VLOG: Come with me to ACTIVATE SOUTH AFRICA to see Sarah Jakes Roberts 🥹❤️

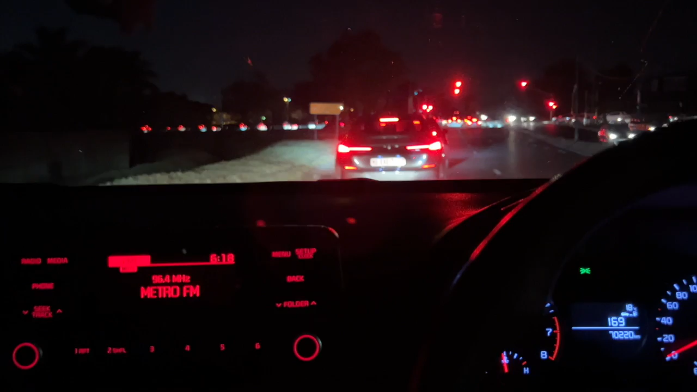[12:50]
Guys, this is the traffic going into the venue. Oh my gosh, Sarah Jakes definitely has a lot of fans. And I left like, okay, I left a little bit late, but it was literally still daytime when I left, and now it's late, like it's so dark. And I can just imagine how bad it's gonna be when we come back.